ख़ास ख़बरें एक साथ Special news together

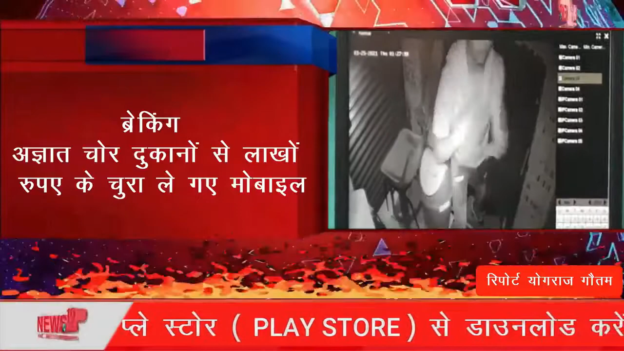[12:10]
रूपए और मोवाईल शुरा ले गए हैं सीसी टीवी फुटज में चोडी को अजाम देते चोर दिखाई दे रहे हैं वहीं लोगों ने पुलिस के गस्त पर भी सवाल उठाए हैं